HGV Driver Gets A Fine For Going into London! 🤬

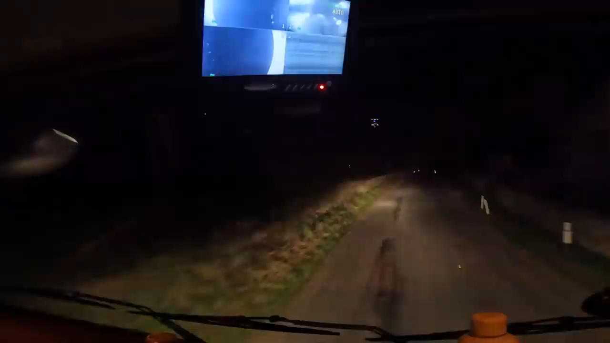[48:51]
so we've only got 30 minutes of driving time left before we go over a 9-hour drive. But we've got plenty of time before we need a break as well. But yeah, we're going to be parking up real soon. We're just going to head on down this lane. Fortunately, one thing we don't have to worry about is other trucks coming out. It's very unlikely another truck's going to come out while I'm coming in. But yeah, man, thank you very much for watching this. I do appreciate it. So today we went to Waterlooville, didn't we?